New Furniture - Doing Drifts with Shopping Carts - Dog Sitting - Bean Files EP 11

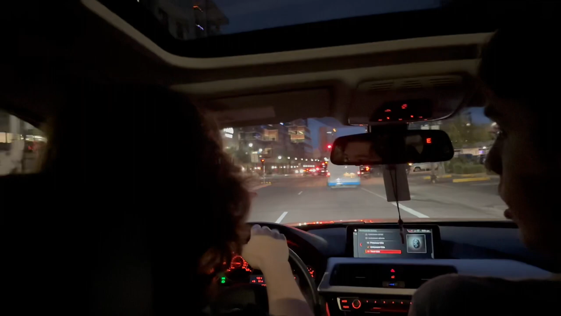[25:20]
Oh shit. Bro, yeah. I want to go to this Whole Foods. On the top of it. How fucking rich are you? Bro, I want to check it out.
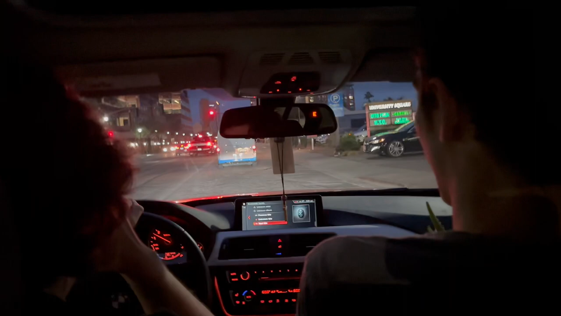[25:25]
Expensive. Look at that, bro. Whole Foods is expensive. No, nah, dude, I'm getting... bro, I want to go check this really out.
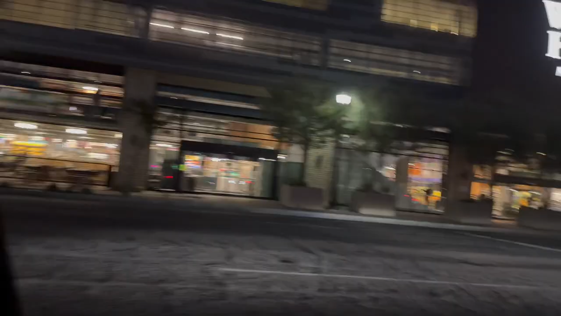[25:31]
What you're getting if you this looks like a fucking nightclub. Bro, imagine the MILFs that are in there right now, oh, dude. Shit. Oh, yeah. Dude, just go to your Old Town Scottsdale. You know what I'm saying? Yeah.
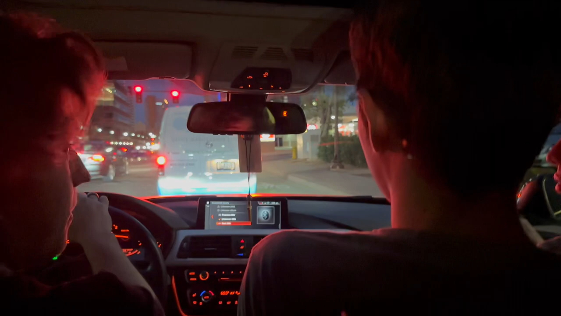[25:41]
No, bro, both. Fuck that. Look at that, bro. It's like a Disneyland for fucking Whole Foods. They got Purpose on top, too. What the fuck? They do, bro. I low-key, what is this, downtown Tempe?
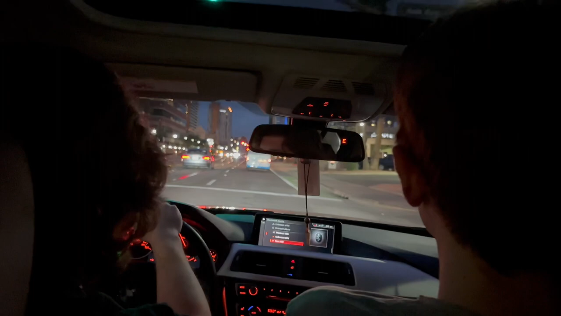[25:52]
Yeah. Bro, I low-key would come live out here. Welcome to